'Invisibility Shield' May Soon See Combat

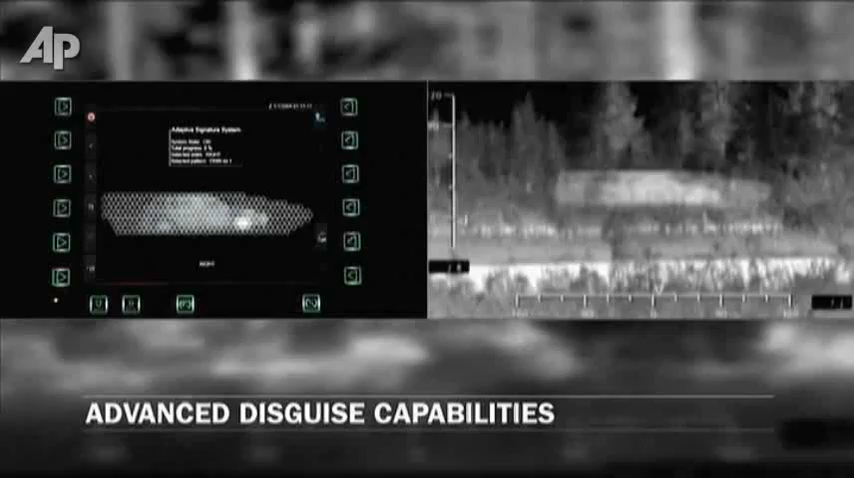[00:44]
alternatively, mimic another more common vehicle, such as a car, to fool their opponent.
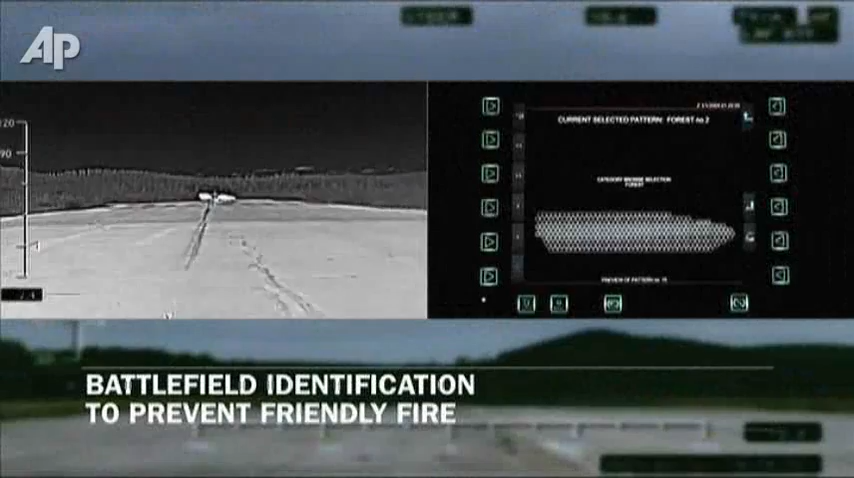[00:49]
The physics behind it is actually that each of these pixels can be heated and cooled individually.